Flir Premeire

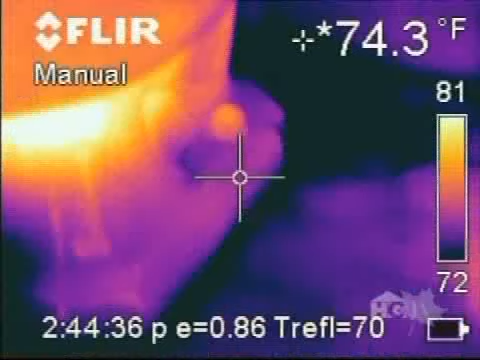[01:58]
On screen: spot 74.3°F
You can see right there where the bolts are, and you can see right in behind it, see how it's really dark?
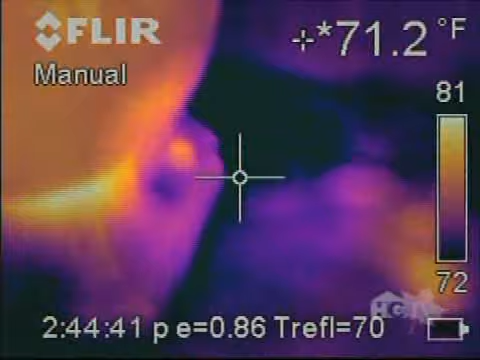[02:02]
On screen: spot 71.2°F
Oh, yeah. That's indicating a lower temperature, and that's telling me that this floor is wet. Okay. That's not good. That's not good.
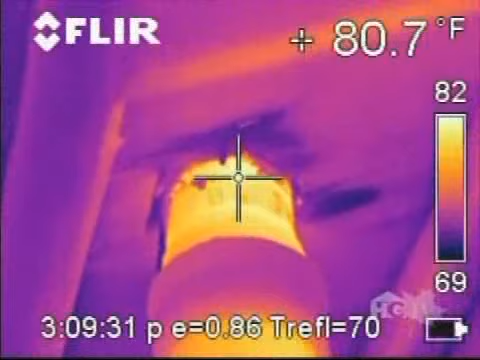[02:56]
On screen: spot 80.7°F
So you can see there's the drain, there's the pipe, and you see those dark spots? Yeah. That's water right there.
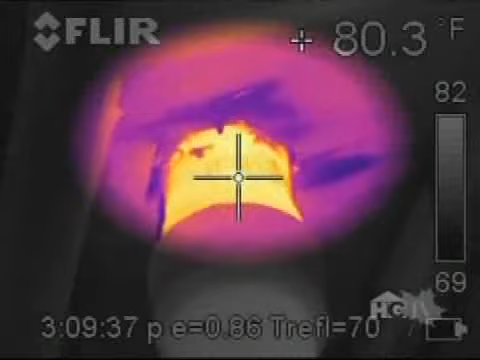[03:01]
On screen: spot 80.3°F
So that toilet is definitely leaking. You know, what I'm not seeing, though, is I'm not seeing a lot of structural damage there.